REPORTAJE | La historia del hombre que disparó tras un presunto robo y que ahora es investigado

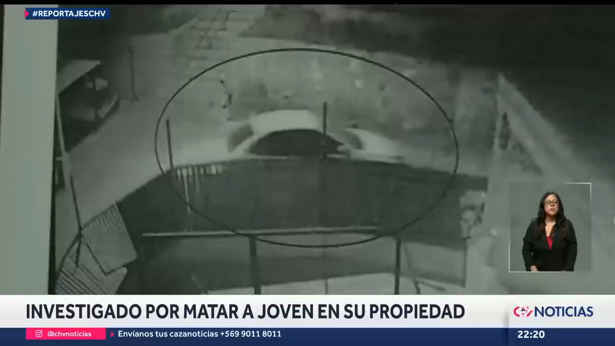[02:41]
Un tercero quedó afuera, esperando en este auto según los peritajes de la Policía de Investigaciones.